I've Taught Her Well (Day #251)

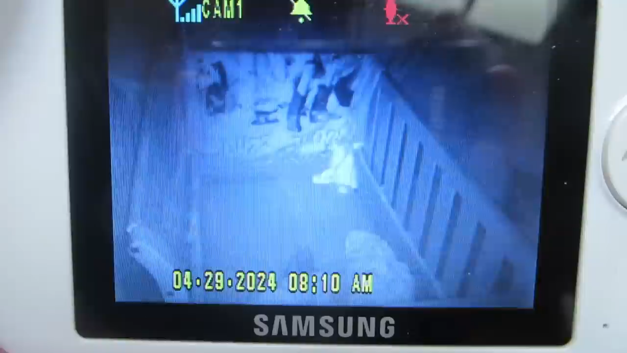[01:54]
So here is my focus the baby monitor and we're gonna see if we can wake up baby chick by gently talking to her through the microphone because if you didn't know this thing has a microphone built in so let's see if it works.
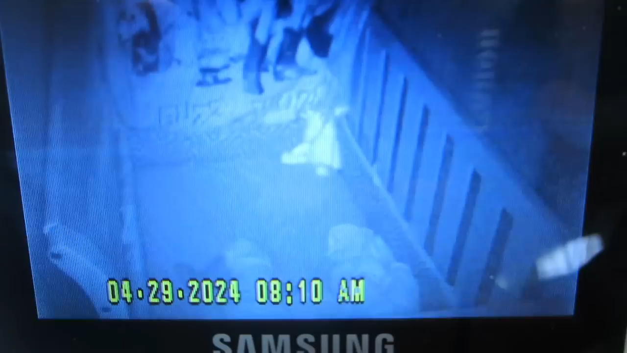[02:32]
I think she's awake. Let's go see her. Let's go see baby chick.